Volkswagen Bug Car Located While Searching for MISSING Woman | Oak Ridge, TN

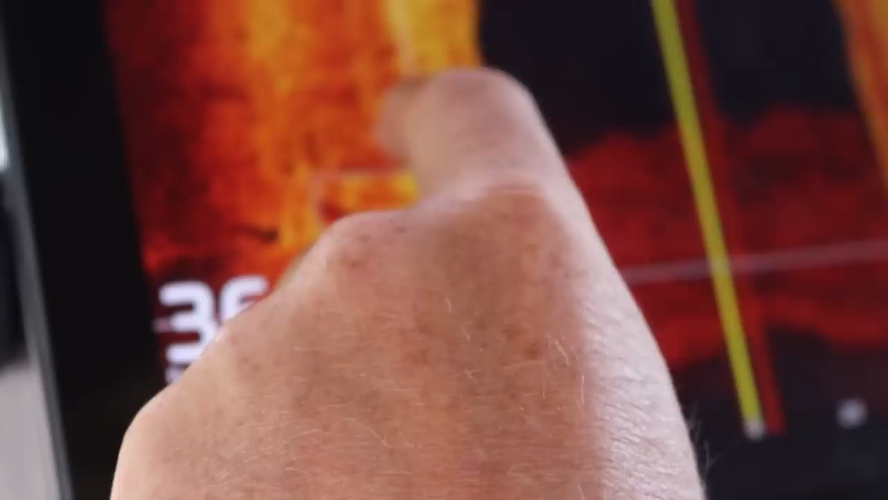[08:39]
Where is it? There it is.
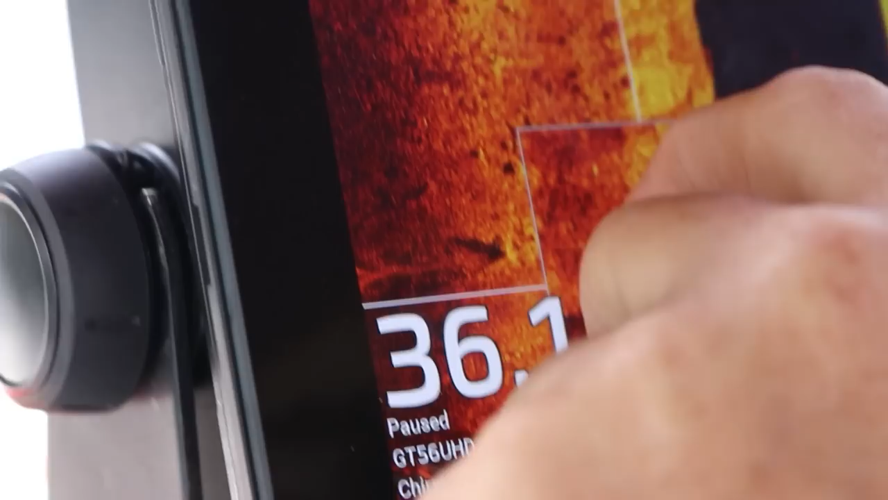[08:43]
Look at that shrink it down there It's like a little Little little bass boat or a little row boat or something.
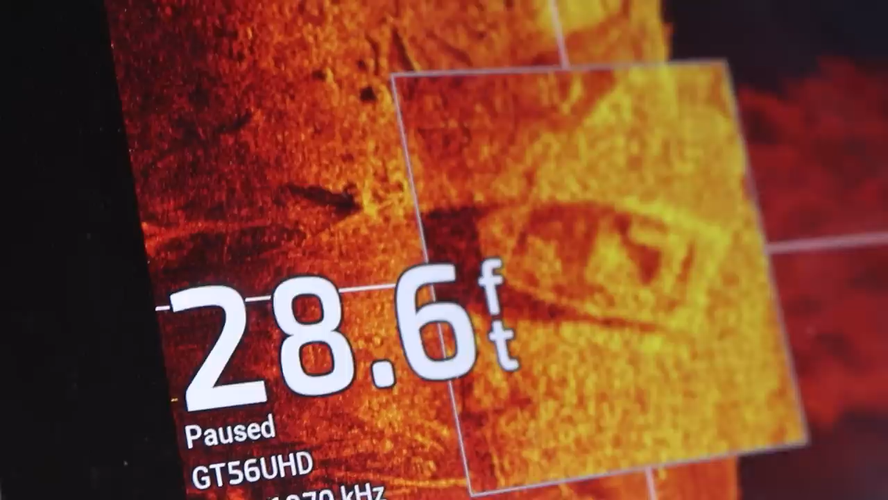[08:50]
On screen: depth 28.6 ft
It's got like a square in the center But maybe there's like one man seat maybe maybe right underneath this bridge Making our way up past Oak Ridge
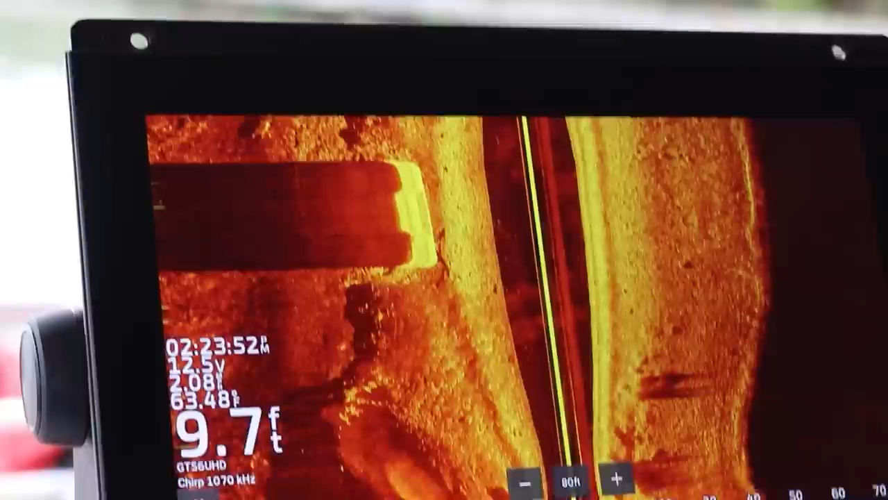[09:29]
On screen: depth 9.7 ft
I shrunk it down to 80. I was shooting 100 so we'll see what that was
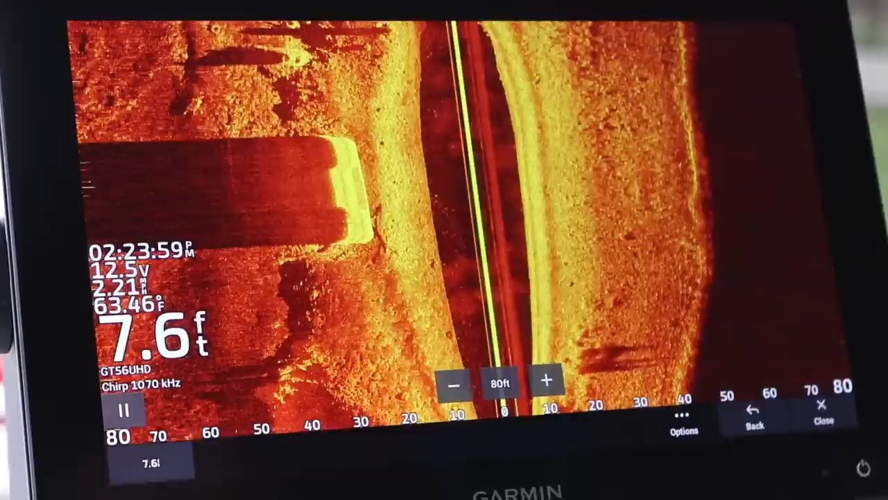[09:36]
On screen: depth 7.6 ft, water 63.46°F
Was that it that i saw i think so
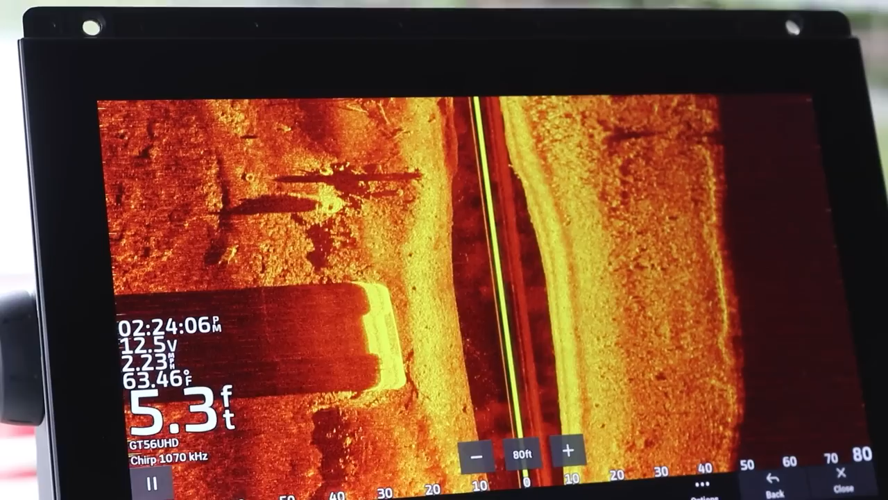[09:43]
On screen: depth 5.3 ft
It still has two That's those look like wheel shadows it does i think that's a car man
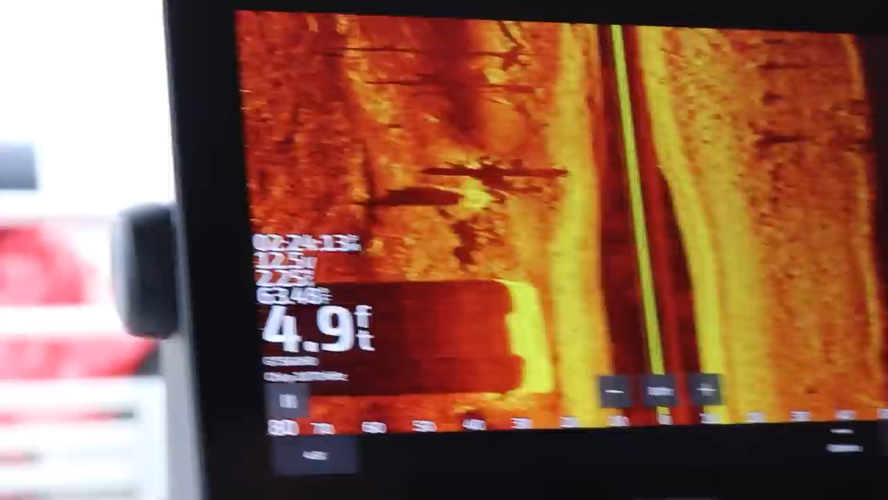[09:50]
On screen: depth 4.9 ft
Look at mine i mean i mean dude that That looks like it's on this side of the pillar though. How could it have Floated down and got there It seems like it came off i mean it could have floated i mean there's a It's coming off the bridge thing is so far-fetched but i mean it does happen
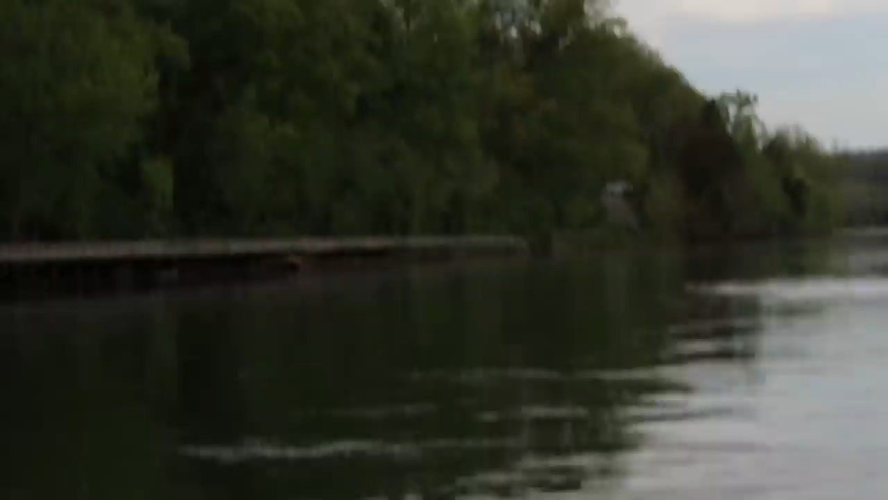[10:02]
But there's a convenient walkway right there and there is a Yellow right there is a yellow block
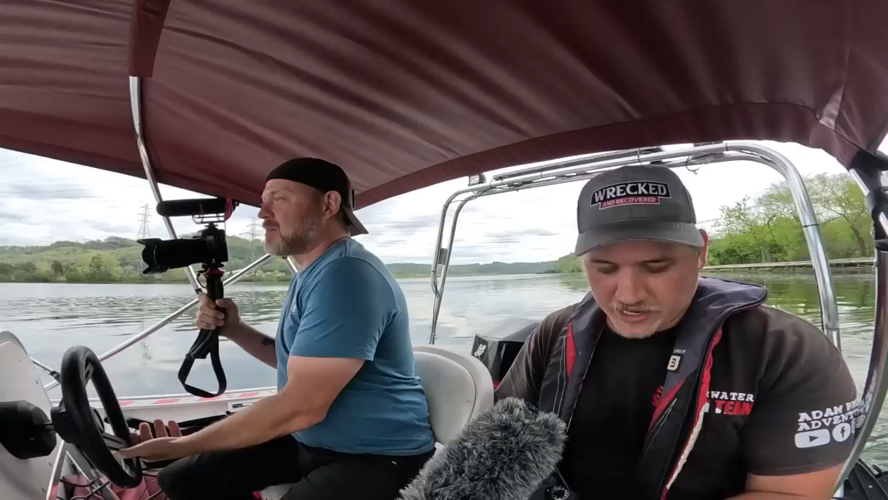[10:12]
From the live scan I guess we'll live scan this Oh my gosh it is a car there's no way that's not that's definitely an upside down vehicle
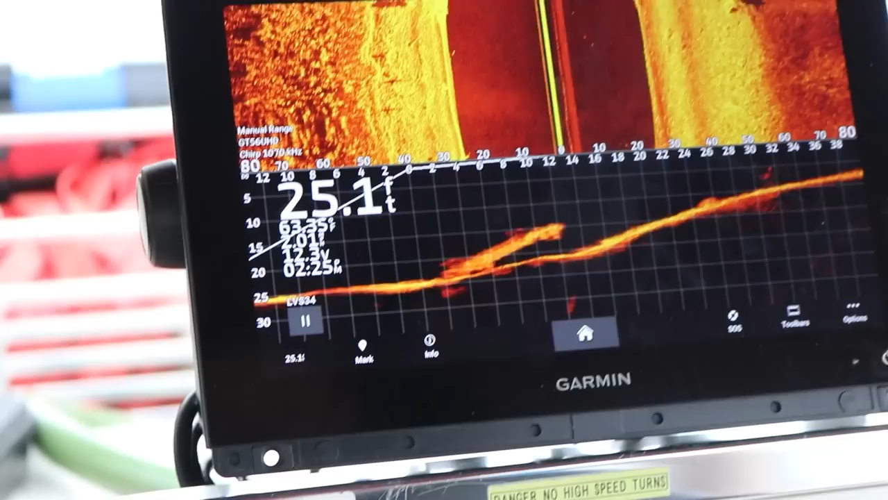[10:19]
On screen: depth 25.1 ft
wow What is that doing right there holy smokes
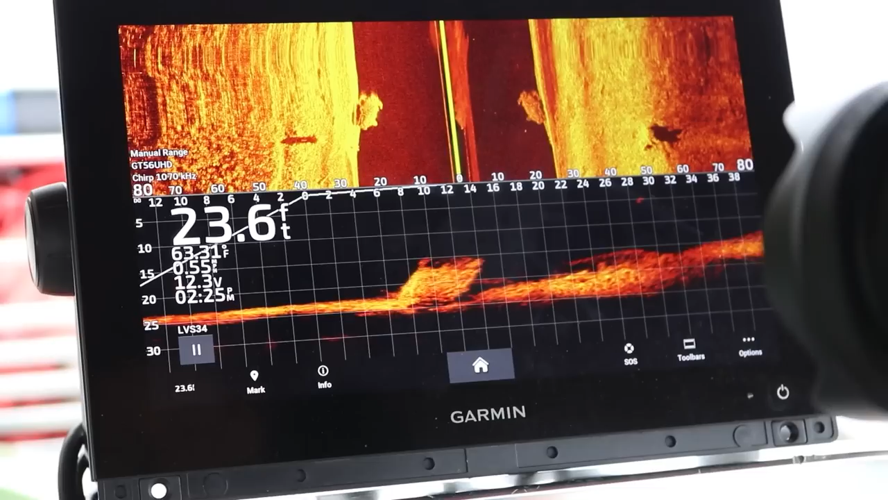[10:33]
On screen: depth 23.6 ft
That is a crazy spot for a car it is yeah upside down So which way you're aiming like right there eight ten feet dude it's like right in front of that pillar It's like right there
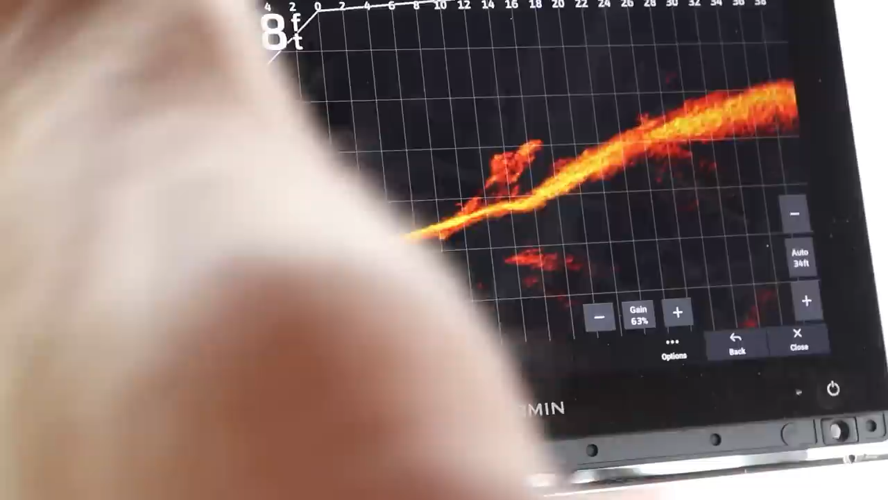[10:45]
i mean it might have floated down i mean it floated down from that road right there or came up the bridge 100 percent gosh
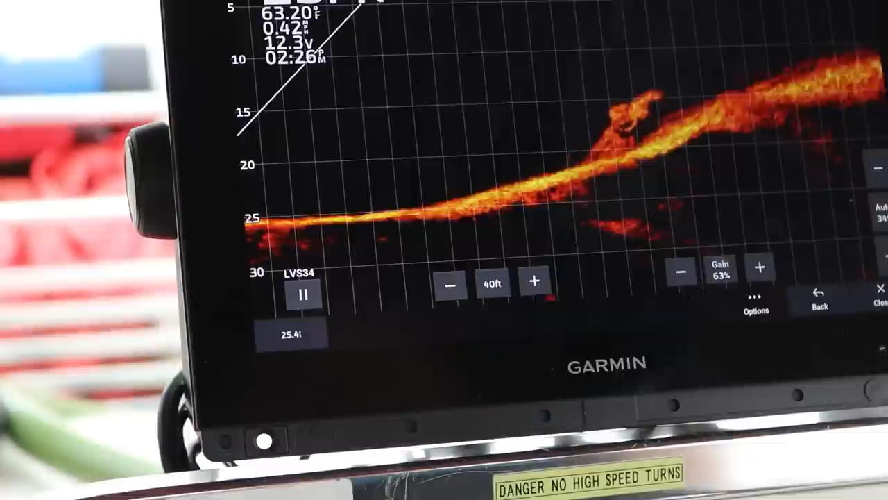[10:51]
On screen: water 63.20°F
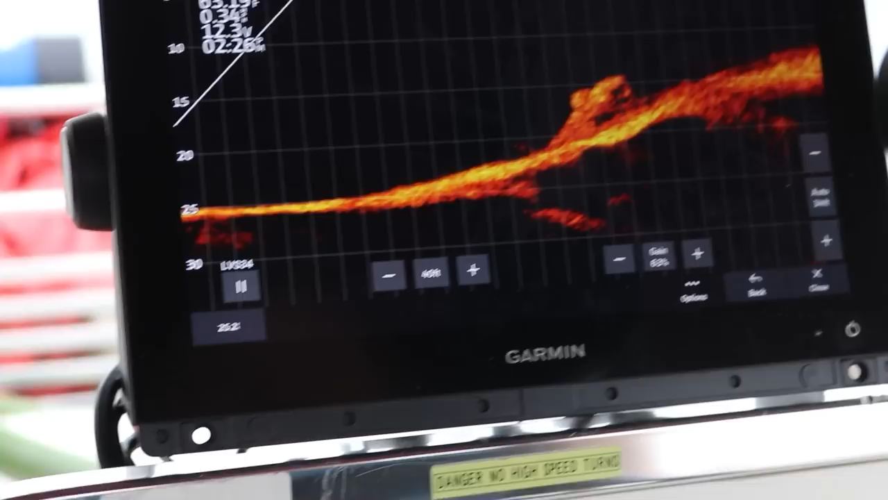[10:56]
We are so far from the vehicle too no looks like you get to dive on something we need to Definitely how deep we have 25 or something
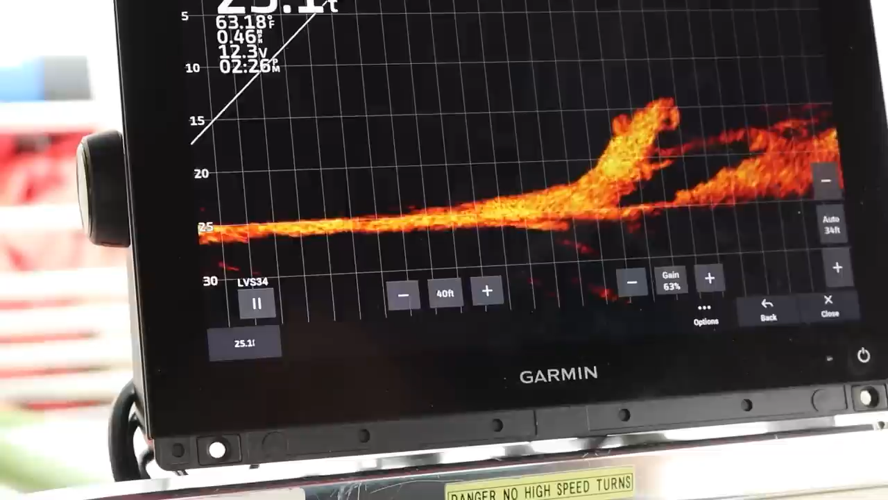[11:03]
Oh high up It's such a strange slant might be sitting on something
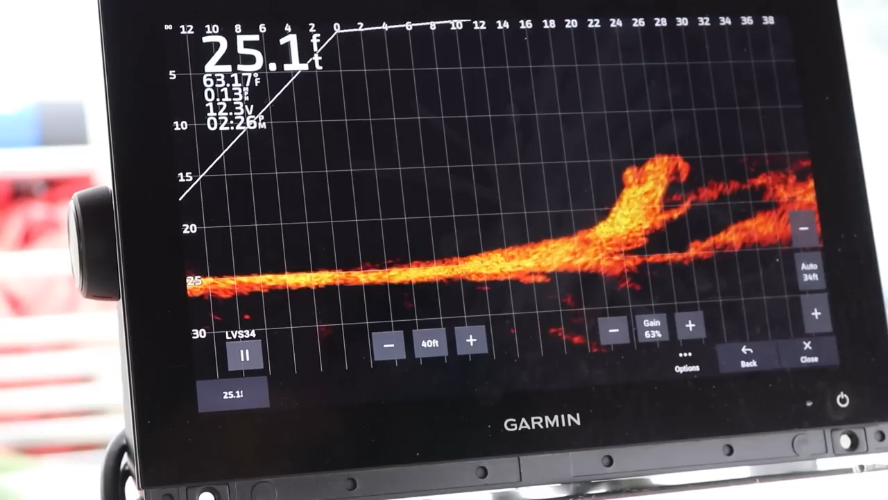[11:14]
On screen: depth 25.1 ft
Well Definitely like we were saying that's a car we've been out here for hours and hours and nothing and then all of a sudden bam It's a wild